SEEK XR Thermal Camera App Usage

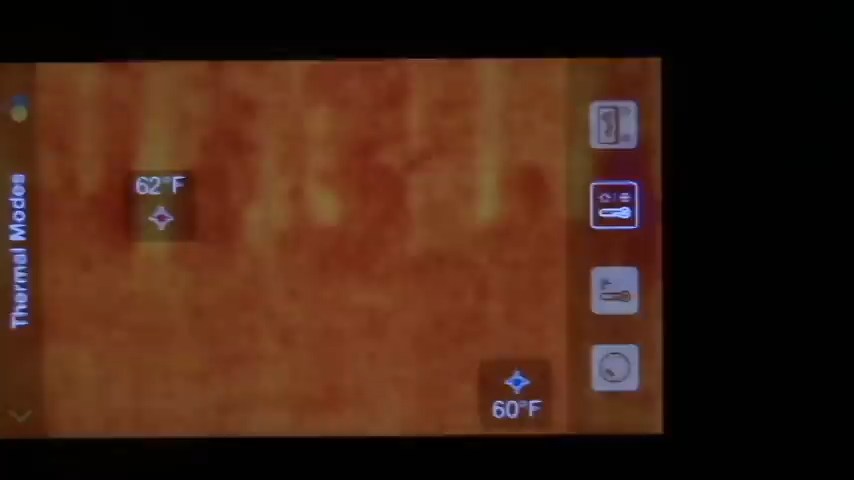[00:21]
So right now you can see out there, 62 is the hottest spot, and 60 is the coldest spot in the forest.
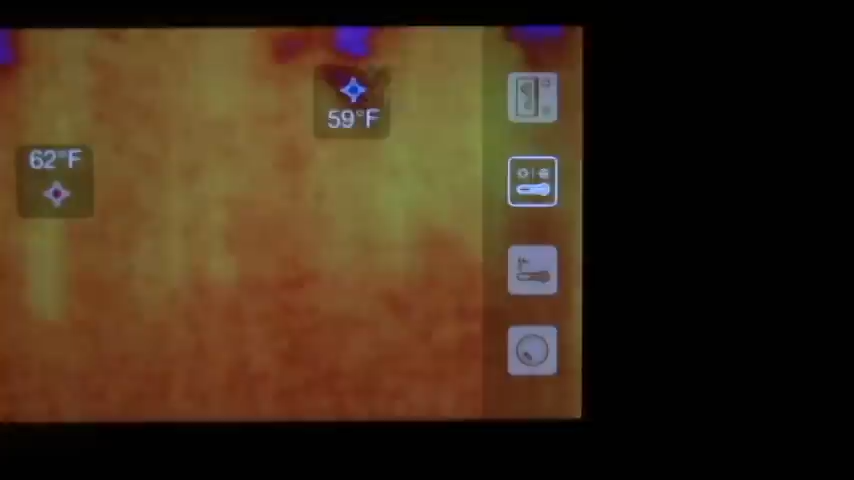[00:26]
Right now, just out there. Now my brother, he's out there actually hiding behind a tree, so I'm going to have him step out.
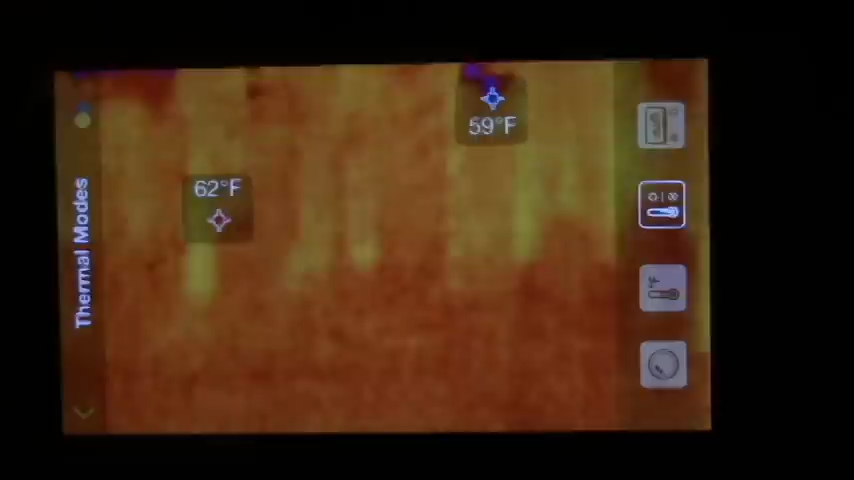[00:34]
And when he steps out, he's about 40 yards out there, you can instantly see him light up. He's 71 degrees, the hot spot went right to him, and you can see him moving around out there. So pretty cool, instantly as soon as he pops out, you can see him moving around, see exactly what direction he's going and where he's going.
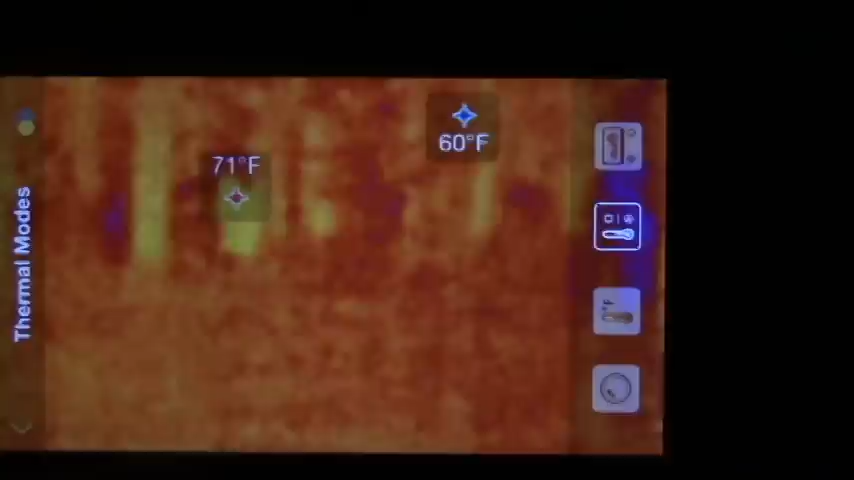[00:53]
On screen: spot 71°F
Popped back behind a tree, now I popped out of the tree. So definitely a really cool thing. You know, out here in the forest. If you hear something go bump, you can always pull it out and check it out.
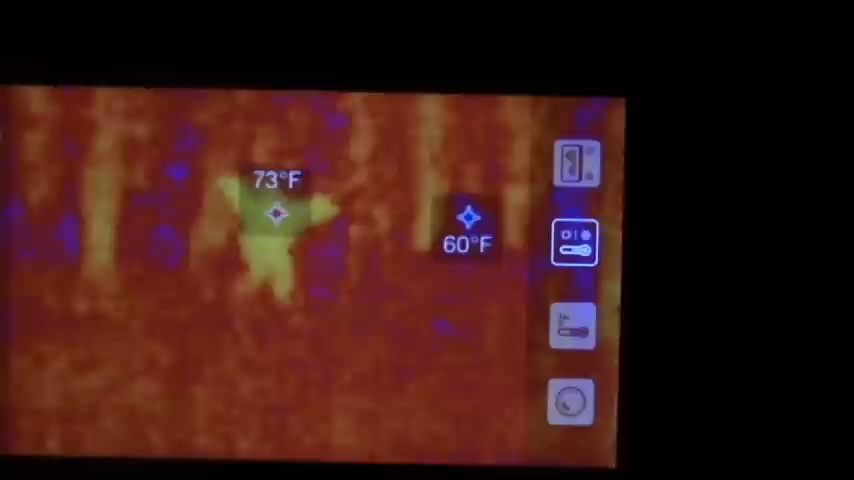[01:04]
But a pretty fun little gadget to play with.
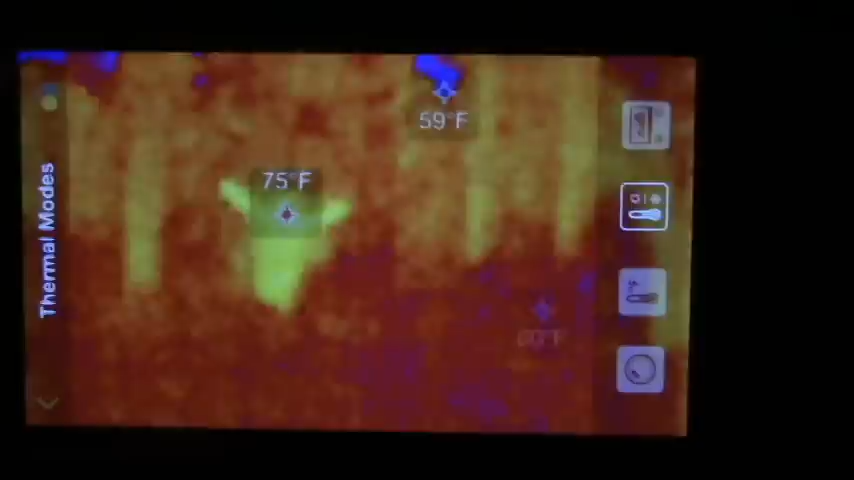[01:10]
On screen: spot 75°F
Lots of uses for this thing that you can use it for, but obviously this is one of them. So this is the high and low settings.
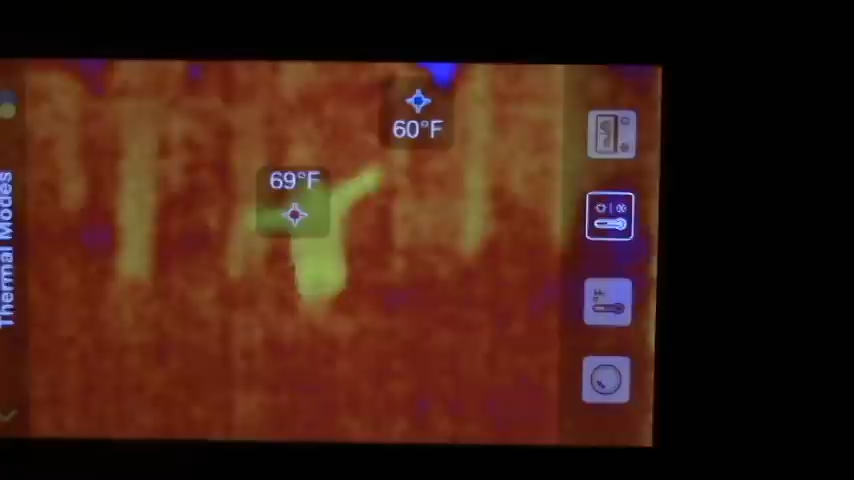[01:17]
It will track the hottest object on there and the coldest object and follow it around.